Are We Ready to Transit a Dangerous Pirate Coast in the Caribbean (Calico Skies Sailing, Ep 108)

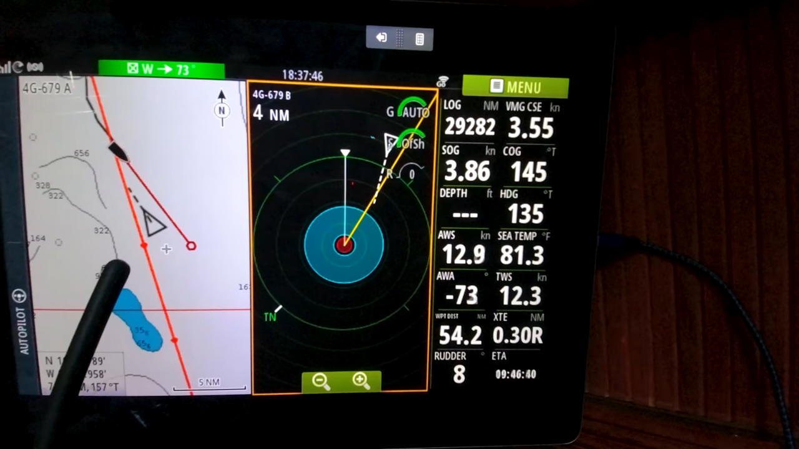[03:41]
It's been a long slog against this Gulf Stream. You should see the map for the current. It's insane in this area. You can see our track has been zigzagging everywhere.